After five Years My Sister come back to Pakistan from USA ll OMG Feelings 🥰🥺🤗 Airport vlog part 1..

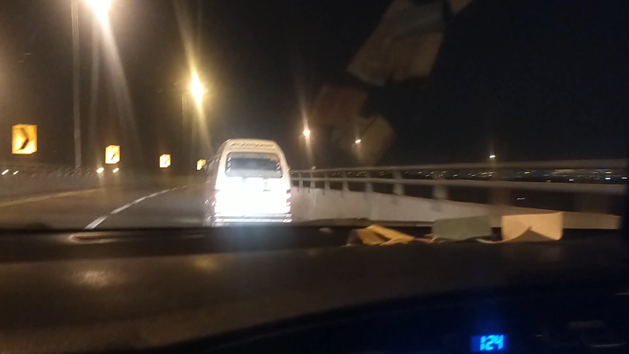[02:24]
यहाँ पे जो है हम एयरपोर्ट के बिल्कुल नज़दीक है, ये आपको सामने जो लाइटिंग नज़र आ रही है ये एयरपोर्ट की है और यहाँ से जो है बहुत स्पीड के साथ 140 पे जो
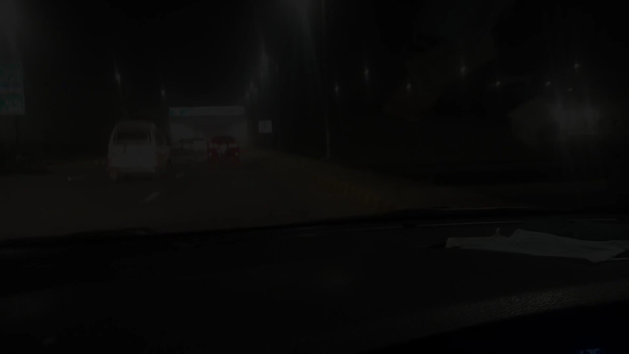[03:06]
इसलिए हमें जो है वो दूसरी साइड को लेना पड़ा और यहाँ पे हम जो बस एयरपोर्ट के अंदर जो है वो एंटर होने ही वाले हैं।